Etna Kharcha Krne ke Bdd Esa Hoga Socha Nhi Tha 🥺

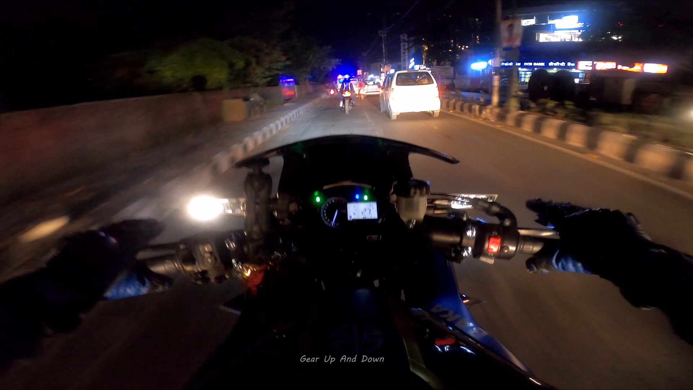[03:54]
सो गाइस थोड़ा सा सर्विस की टेस्टिंग करने के लिए हम लोग जा रहे हैं मैगी पॉइंट तक, सामने मिस्टर प्लेन ब्लैक, और आप लोगों के लिए एक सरप्राइज है, वो हम थोड़ी देर में दिखाएंगे, थोड़ा सा वेट करो, बाकी चलते हैं आगे।
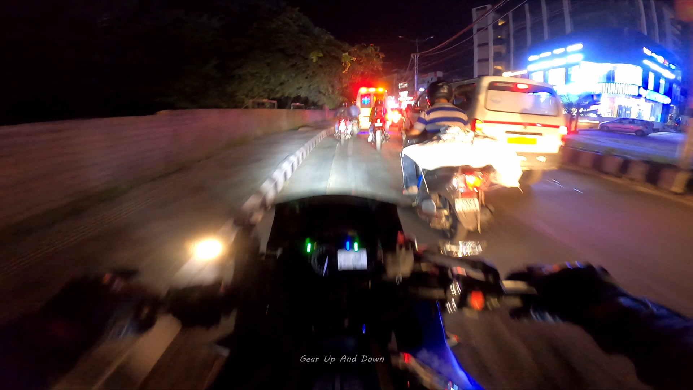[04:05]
बट आज सैटरडे और आज जाम चेक करो अंकल, क्या कर रहे हो यार। सो गाइस ये देखो, ये मिस्टर प्लेन ब्लैक खोल के खड़े हैं।
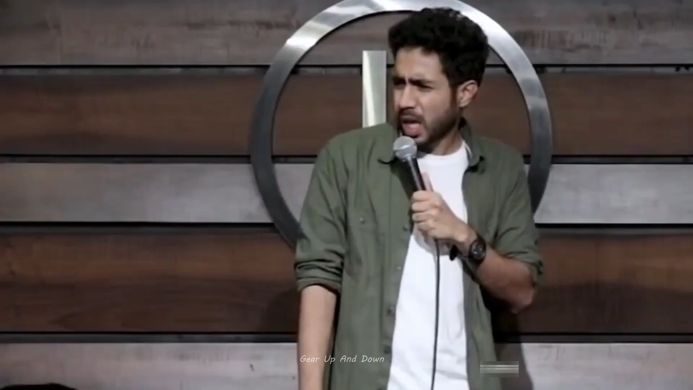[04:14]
क्या बोला तूने? मिस्टर प्लेन ब्लैक खोल के खड़े
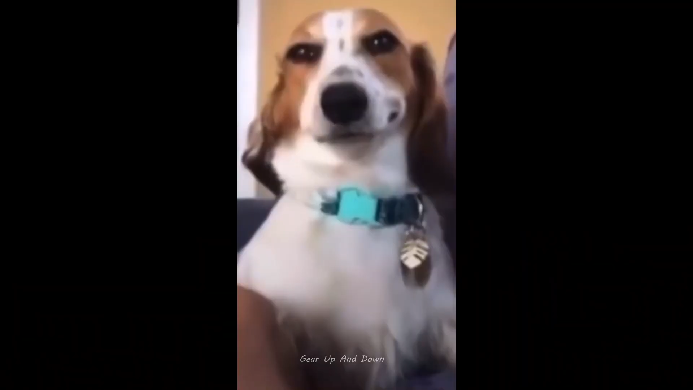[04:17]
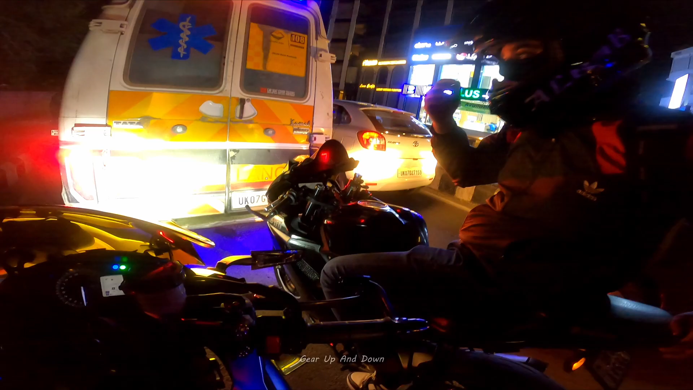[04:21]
हैं जाम में खोल के खड़े हैं गाइस, ये पता नहीं क्यों एक्साइटेड है, इन्हें कोई R1000 वाला इनका दोस्त मिल गया,